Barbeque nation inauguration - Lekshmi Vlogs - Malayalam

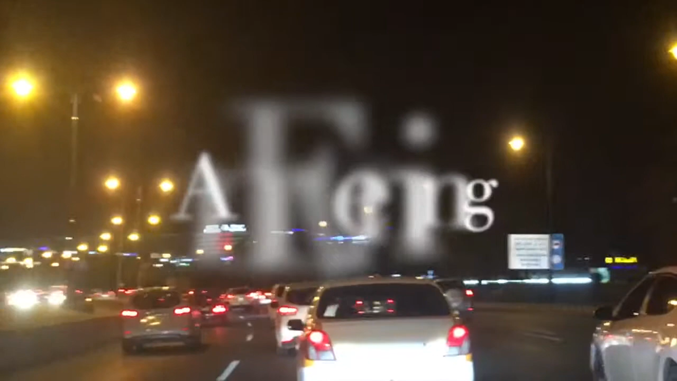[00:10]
എങ്ങനെയാണ് നമ്മൾ നമ്മുടെ ഈവനിങ് സ്പെൻഡ് ചെയ്തു എന്നുള്ളതാണ്. ഈവനിങ് ആണ്, നല്ല തിരക്കുണ്ട്, വീക്കെൻഡ് തുടങ്ങുന്ന ദിവസമാണ്.
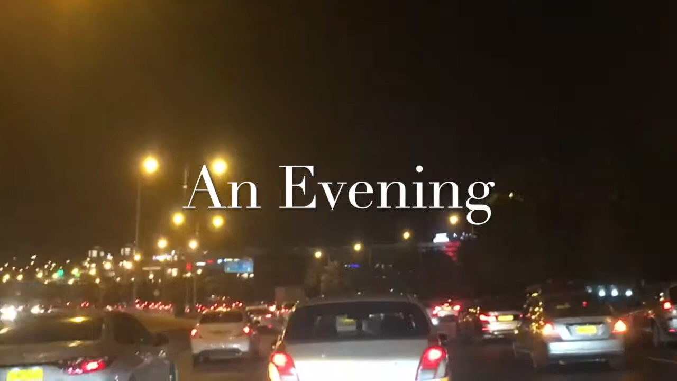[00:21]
തേഴ്സ്ഡേ ആണ് ഇവിടെ, തേഴ്സ്ഡേ ഇവിടെ ഫ്രൈഡേ സാറ്റർഡേ ആണല്ലോ വീക്കെൻഡ്. നല്ല തിരക്കുണ്ട് റോഡിൽ. നമ്മുടെ വീട് നിന്നും ഒരു 1-2 കിലോമീറ്റർ അപ്പുറം ഉള്ളൂ.